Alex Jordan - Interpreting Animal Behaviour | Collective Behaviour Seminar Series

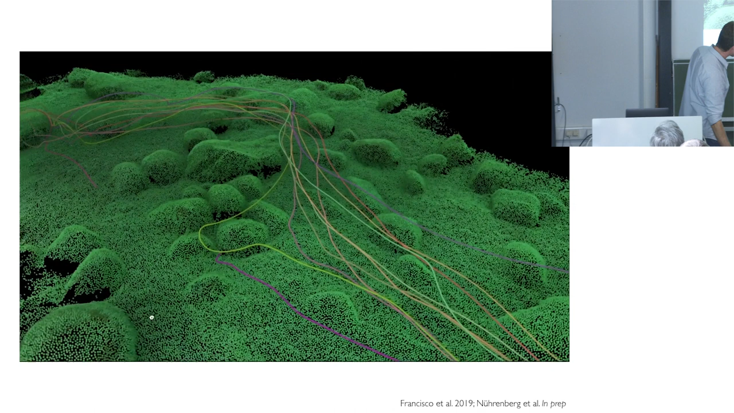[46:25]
and i think we may have footage from from our field trip in corsica so this is just a machine vision